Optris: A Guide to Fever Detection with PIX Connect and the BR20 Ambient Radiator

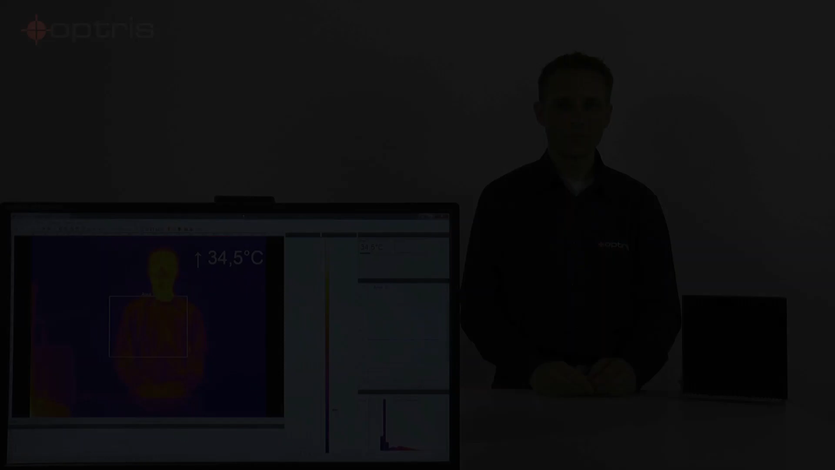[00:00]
After the hardware installation with the BR20 ambient radiator together with the PI camera, you can start with the software settings. Or what you need for the software configuration is the software PixConnect, which you can find on our website or on the USB stick, which is delivered with your shipment. By the way, it's not necessary that you create a new layout for the fever detection because you can find this layout already on our software PixConnect.
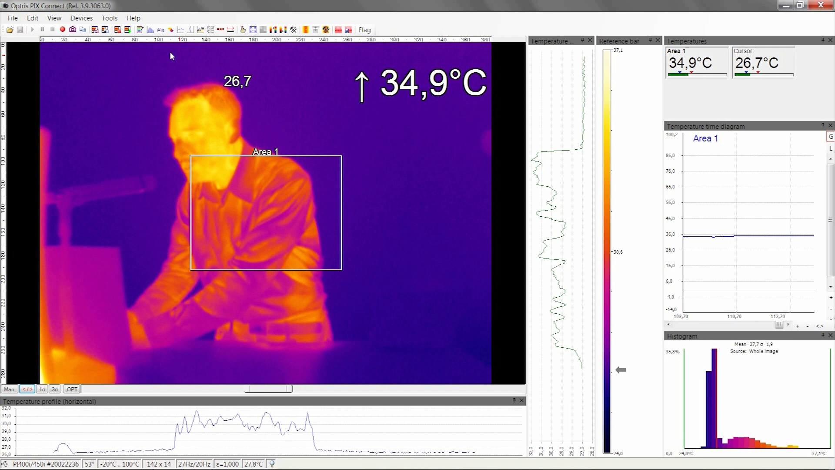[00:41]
On screen: spot 26.7°C, max 34.9°C
So let's have a look to the software settings at the PixConnect software. To load the layout, you can go to Tools, Layout and you can choose the layout Fever inspection with reference.
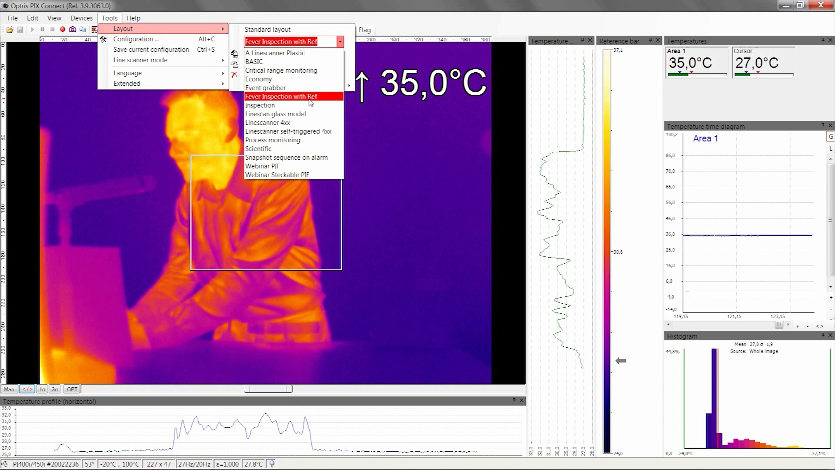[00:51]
Click on it and click on Load Layout. You can see now on the image that we have two measure areas. The first measure area is the area reference source, which should be positioned on our ambient radiator. The second measure area with the name Remove Eyewear is responsible for our skin temperature to measure the skin temperature. So the first step is that you move
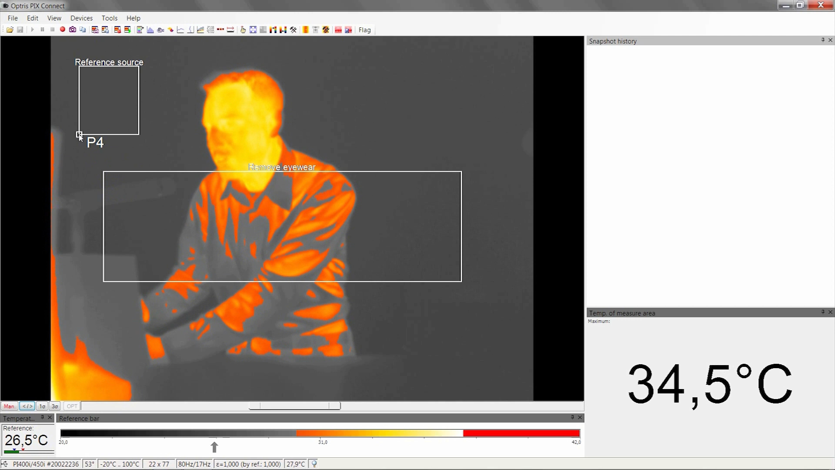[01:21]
On screen: max 34.5°C
the measure area reference source to the right position of the ambient radiator, which is located here on the right corner.
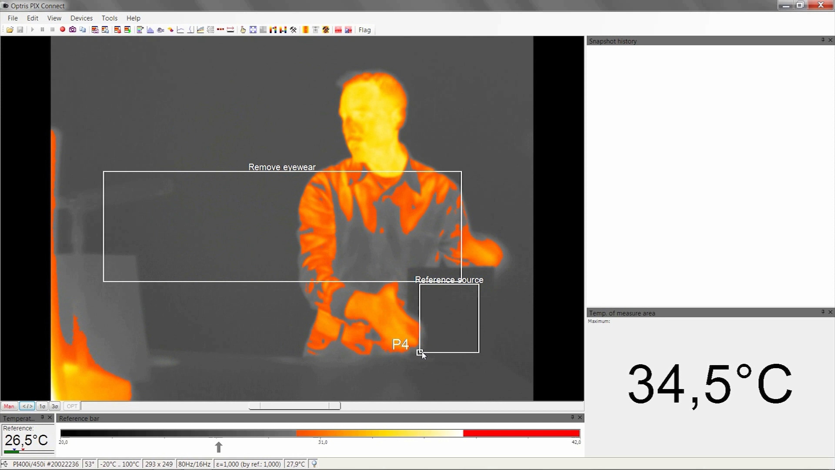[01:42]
On screen: max 34.5°C
The next step is that we move the measure area, remove eyewear to the right position where we want to measure the skin temperature. Let's have a look to the configuration menu regarding the alarm settings.
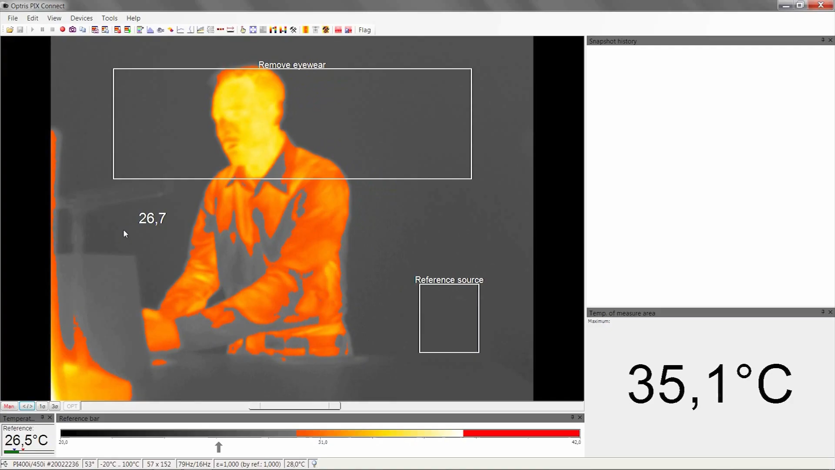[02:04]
You can go to the menu point Tools,
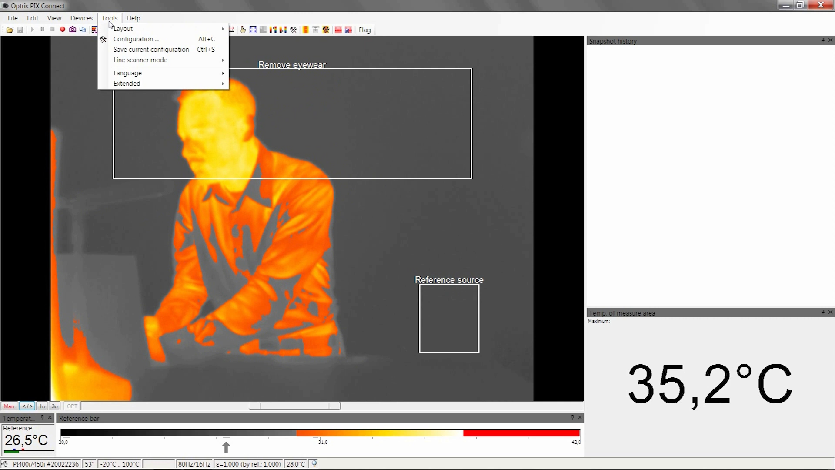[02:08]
Configuration and we go to the tab Referencing.
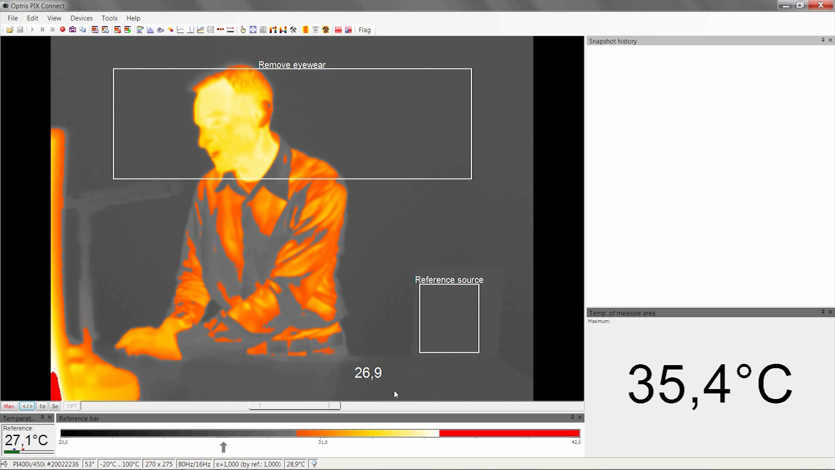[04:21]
On screen: max 35.4°C
Just grab the slider and move it to the new alarm position.
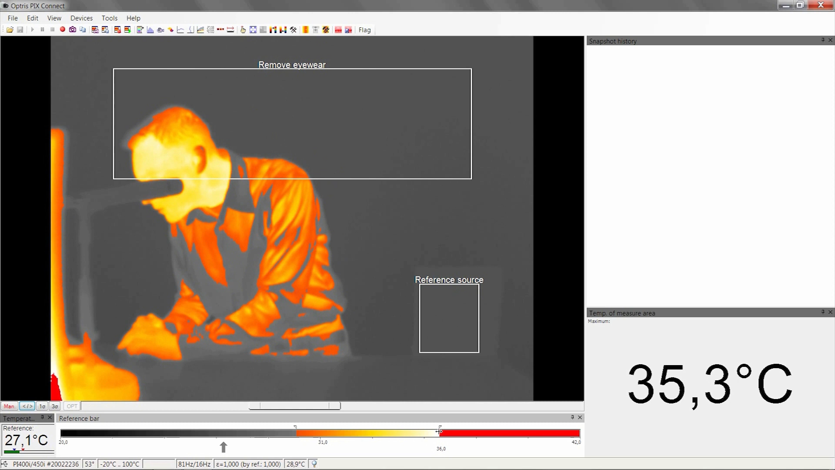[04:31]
On screen: max 35.3°C
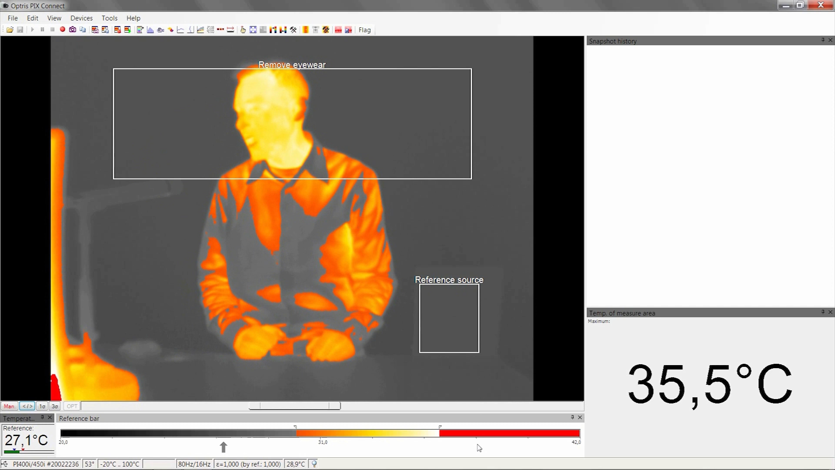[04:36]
On screen: max 35.5°C
In our case, the alarm position is right now 36 degrees C.
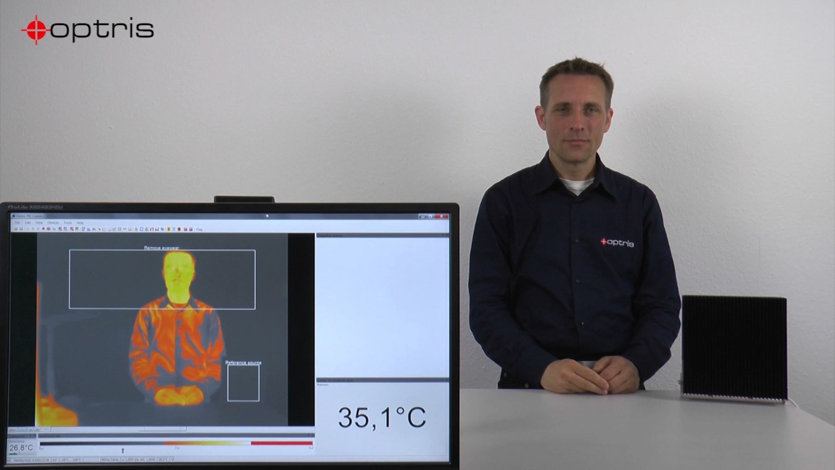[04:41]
Now we are ready with all software settings at the PixConnect software and we can start with the fever detection. By the way, if you have any interruption between the BR ambient radiator and the PI camera, you will see this immediately at the software PixConnect as red alarm.